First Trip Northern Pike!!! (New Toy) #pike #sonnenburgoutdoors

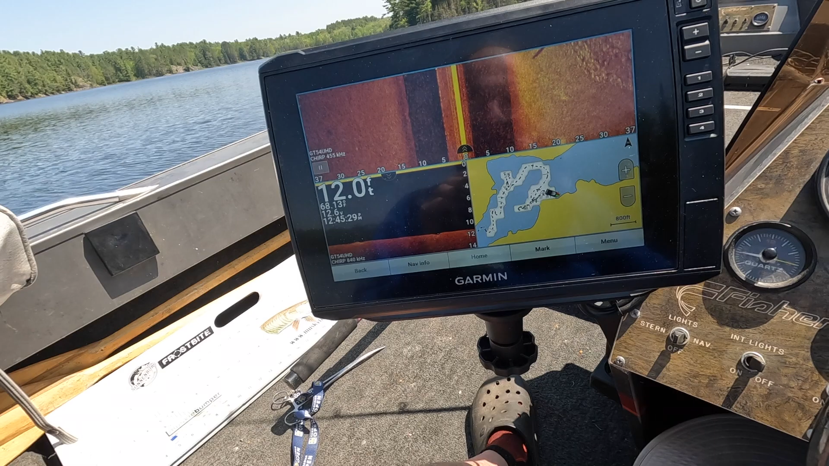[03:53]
On screen: depth 12.0 ft
Here's the new toy. The Ecomap 106S V Ultra. Pretty nice unit. 10 inch. The top screen. I got her on side scan.
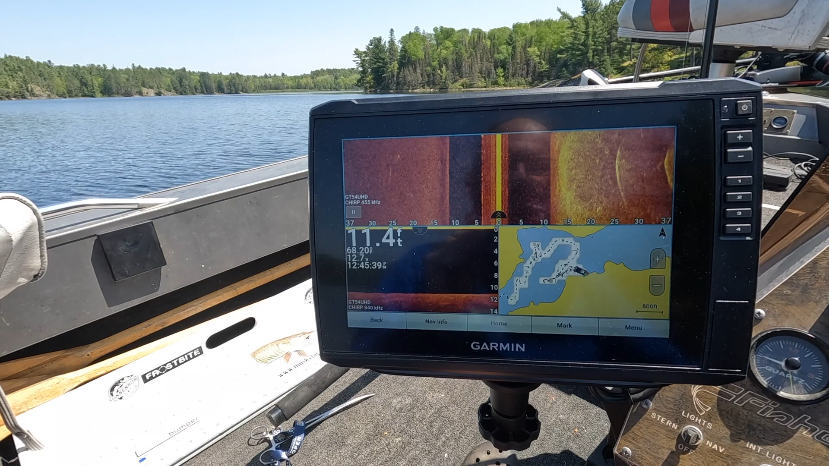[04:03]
On screen: depth 11.4 ft
The left bottom down view. And I'm doing some mapping on the bottom right. This lake's not mapped. Pretty nice unit.
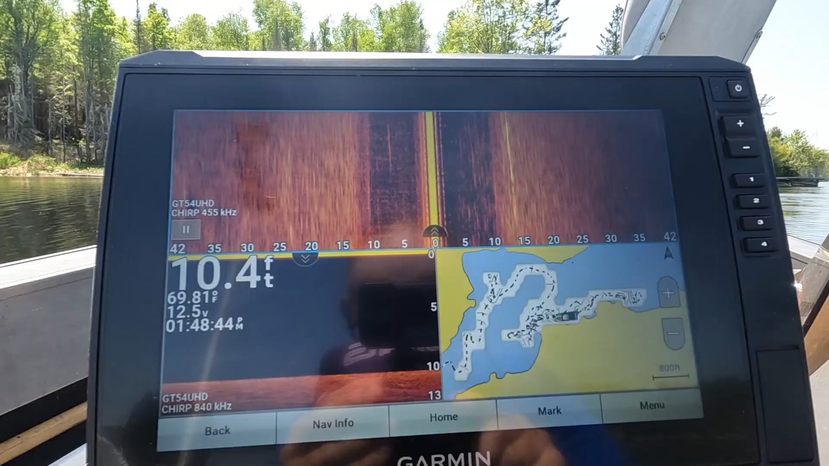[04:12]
On screen: depth 10.4 ft, water 69.81°F
Works pretty good. Got the voltage. Temperature 69. Pretty neat little unit. I got lots to learn yet. I think it's going to get a lot better whenever I get the live scope going.
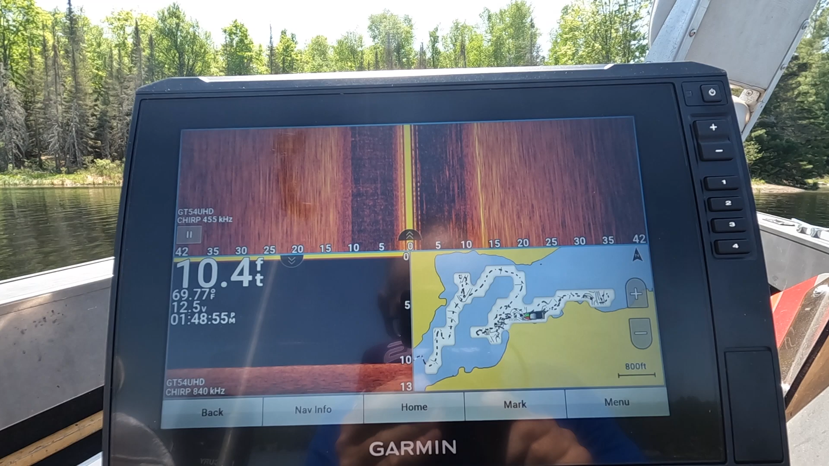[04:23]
On screen: depth 10.4 ft, water 69.77°F
That's down the road. That's pretty pricey.